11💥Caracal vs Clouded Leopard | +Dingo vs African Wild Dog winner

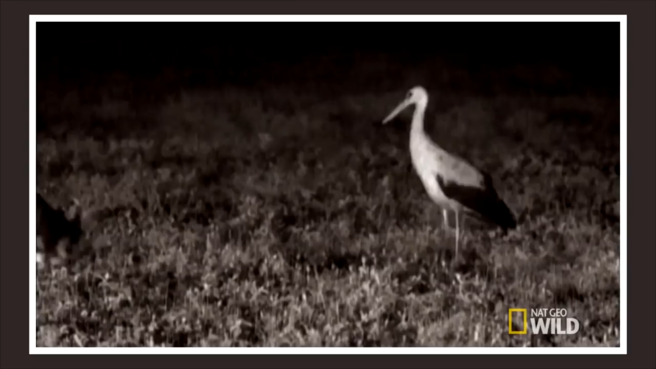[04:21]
after which it runs it down and buys the prey by the throat.
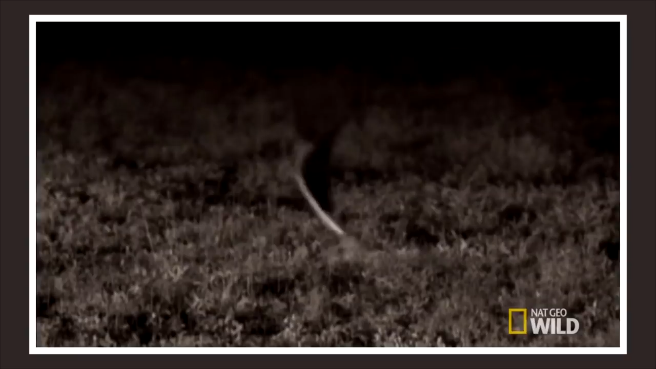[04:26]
Here is used its amazing speed, but it is even more interesting when Caracals catch birds in mid-air.